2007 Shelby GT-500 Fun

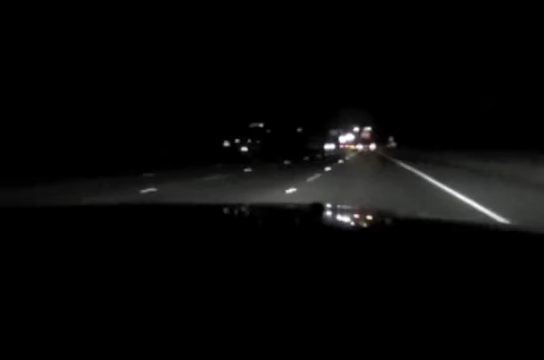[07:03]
I'm used to going into turbo. Well, now we're on the freeway. So, I'm just gonna come in a couple times on the freeway for this one time. Um, really smooth on the freeway. This is a livable car. Um, the only thing I don't like is the ride is a little bit tough on the freeway, because there's so many down, like, gray chains and areas that have crappy, uh, road. But it's just really comfortable. I'm cruising at 3,000 RPM at 65 in fourth gear. It doesn't feel like it. It's 35, so I'm gonna kick it up.